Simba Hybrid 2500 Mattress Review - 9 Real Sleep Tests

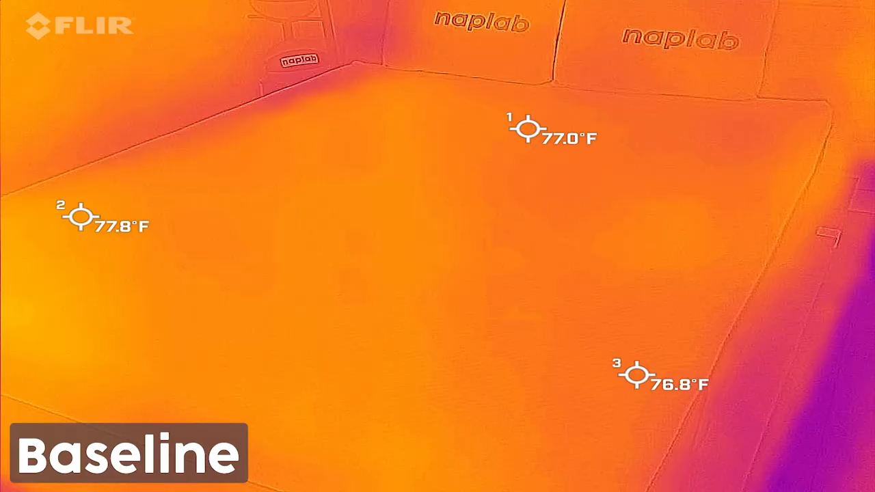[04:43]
Looking at our objective data, we saw a maximum temperature of 88.5 degrees Fahrenheit.
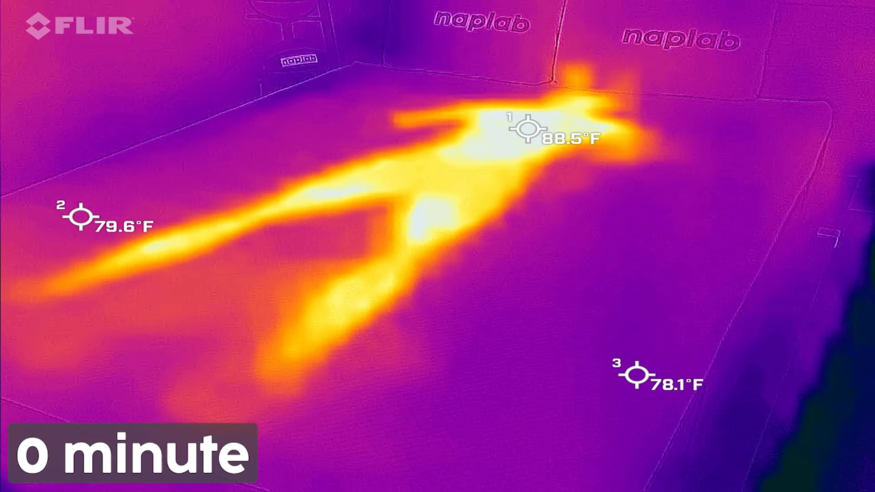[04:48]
After heating the mattress with body heat for 15 minutes and then getting off the mattress,
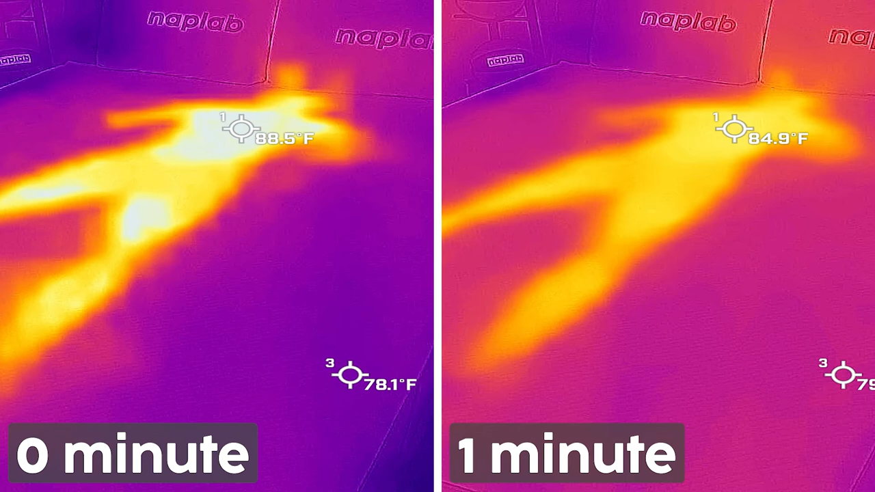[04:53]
we saw a decline of 3.6 degrees from zero to one minute, dropping from 88.5 to 84.9 degrees. This is about average compared to all other mattresses we've tested to date.
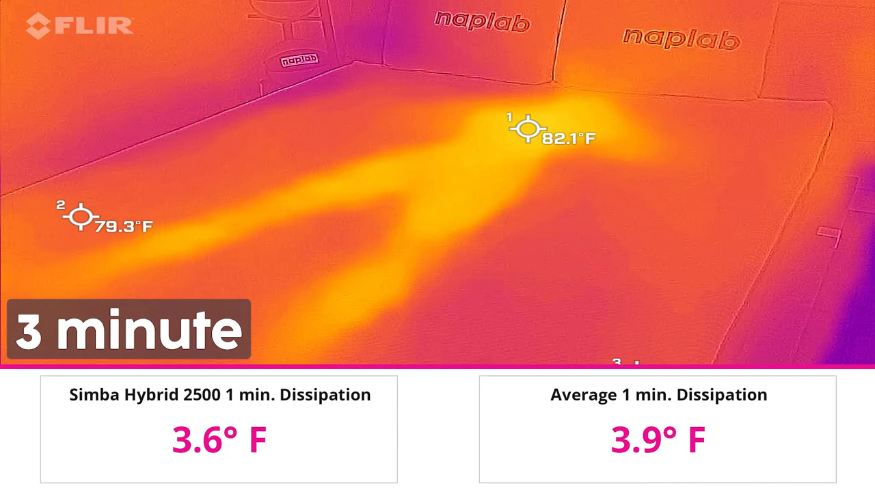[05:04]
By the five-minute measurement mark, the Simba mattress had declined to 81.1 degrees.
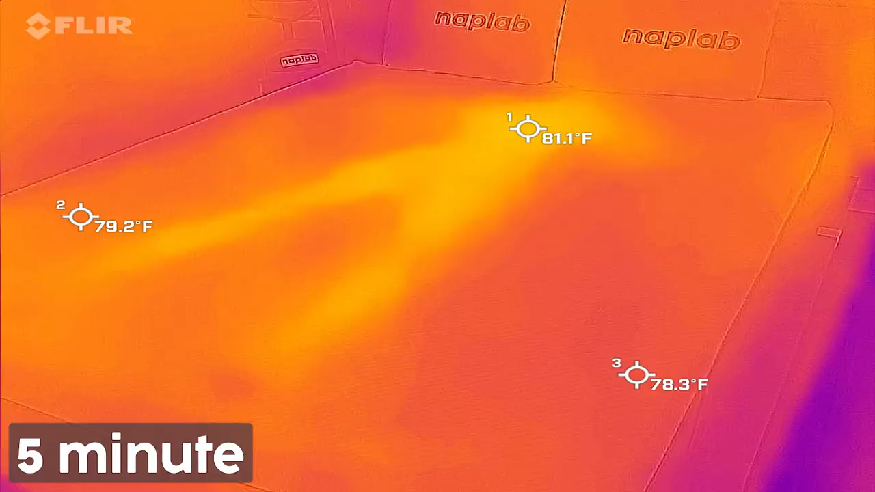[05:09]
The heat dissipation curve is good, but not overly impressive.
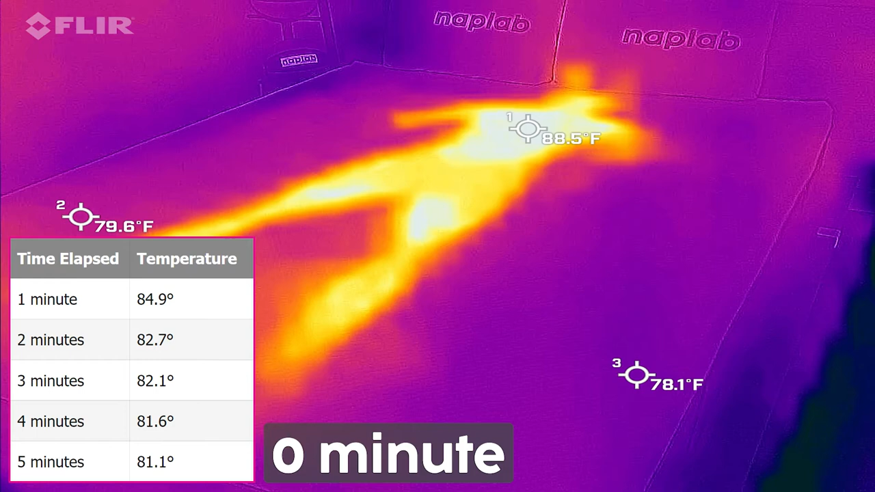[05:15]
It has a gradual and continual heat decline over the five-minute measurement period with fairly typical temperature declines from minute to minute.
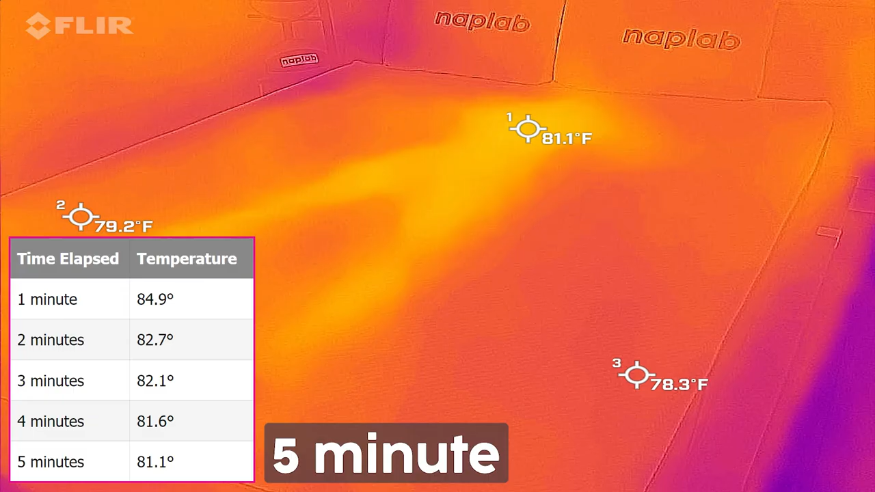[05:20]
This indicates that at least some level of heat is being retained deeper within the mattress and more slowly released.